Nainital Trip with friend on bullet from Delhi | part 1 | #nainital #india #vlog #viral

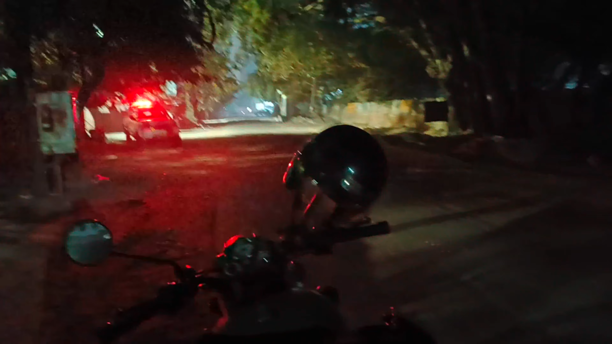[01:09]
रात में नाइट ड्यूटी लगी है, 26 जनवरी का दिन है।
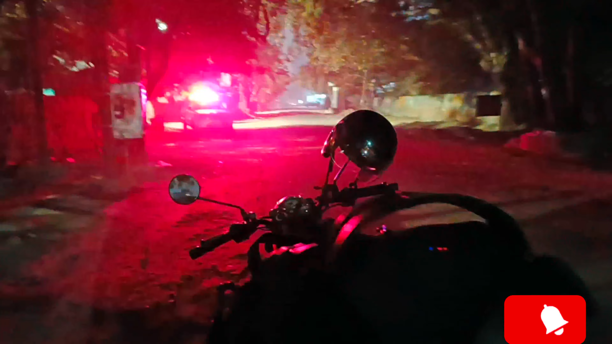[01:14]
ओके, तो हमारी गाड़ी रेडी है और हम निकलते हैं, फिर रास्ते में मिलते हैं आपसे। अभी रुको लगाता हूँ मैं।
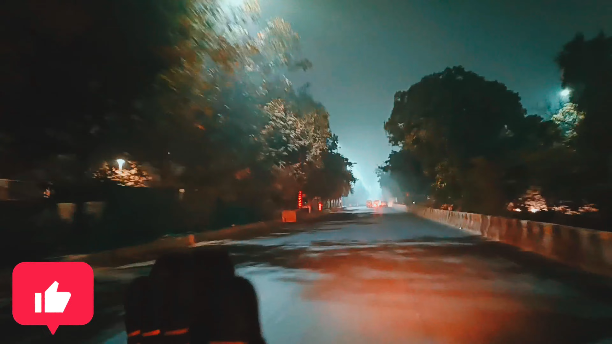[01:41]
इस तरह चलेगा तो हमारे साथ ही पहुंच पाएंगे, हम ना पहुंच पाएंगे। ठीक है।
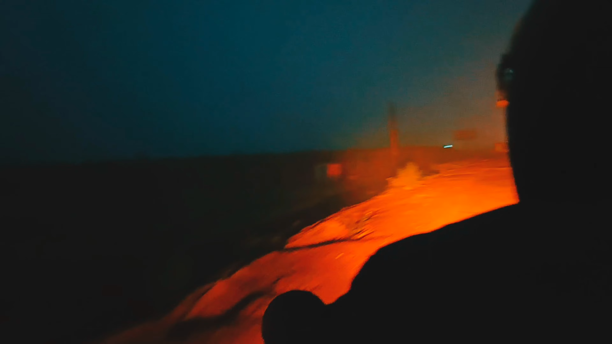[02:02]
हमारी गाड़ी रुक गई। अब इस वाले होटल में देख रहे हो ना,
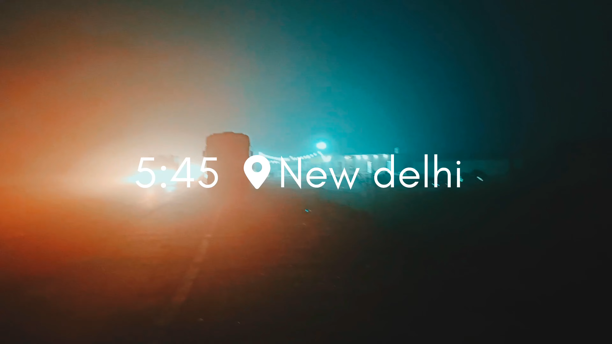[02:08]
ये वाले होटल में जाएंगे, चाय पियेंगे थोड़ा होटल में।
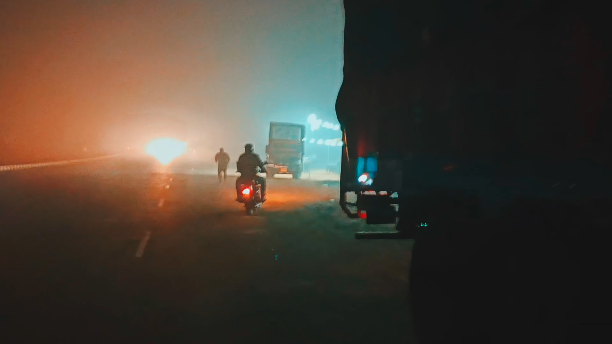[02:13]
अब होटल में चाय पियेंगे, हमने कही कौन बैठे यार 10 मिनट, यार 10 मिनट फिर बैठे हैं, फिर उठिए।